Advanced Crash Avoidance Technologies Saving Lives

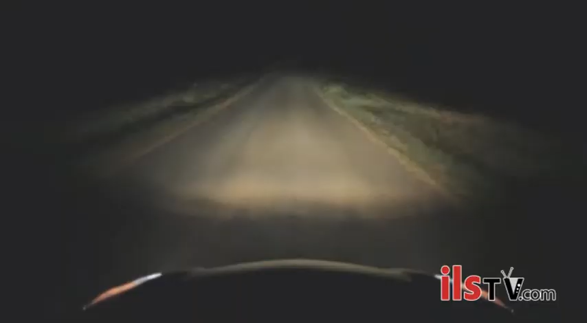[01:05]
They're intended to help drivers see better at night on curvy roads, and they seem to be reducing crashes significantly.